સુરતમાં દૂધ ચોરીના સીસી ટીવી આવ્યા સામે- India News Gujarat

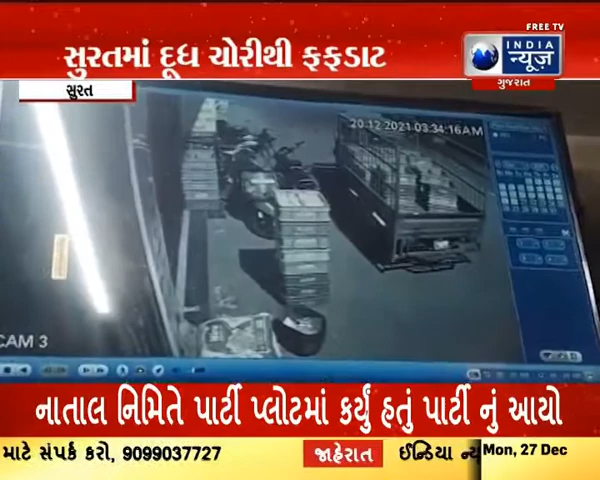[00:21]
જુરીયાદની ચીજ વસ્તુ ઓપણ સૂરક્ષી તરહી નાથી કરણ કેહવે સવારે ટેમ્પો લઈને આવી દૂદની ચોરી કરે છાલા એકાદ મઈનાથી આસ્પાસના દૂદ વીક્રીતાવને ત્યાં ચોરી ની ઘટના સામ્ય આવી છે વારેરેલા સાંદ